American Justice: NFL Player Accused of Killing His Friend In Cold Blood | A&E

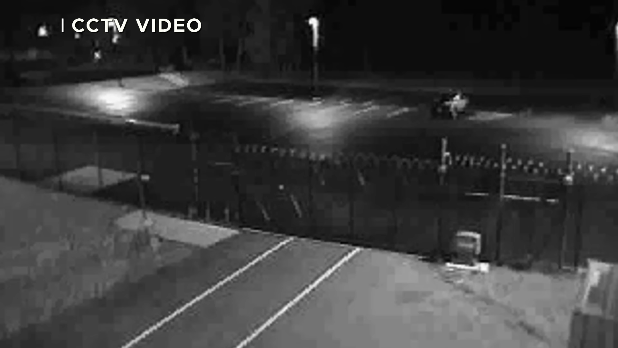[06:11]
the North Attleboro Industrial Park showed that the Nissan Altima entered the crime scene at exactly that time. The crime occurred very quickly in less than four minutes because at 3.27 a.m. the Nissan was captured on surveillance video exiting the crime scene and heading in the direction of Aaron Hernandez's residence.